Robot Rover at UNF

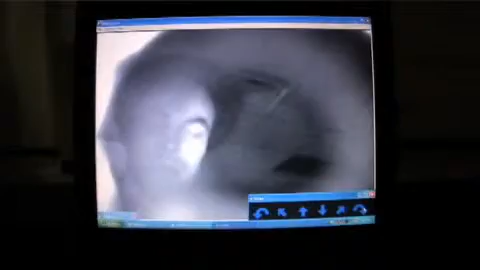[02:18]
It also has the ability to email you once it picks up motion and it also has the ability to text message you.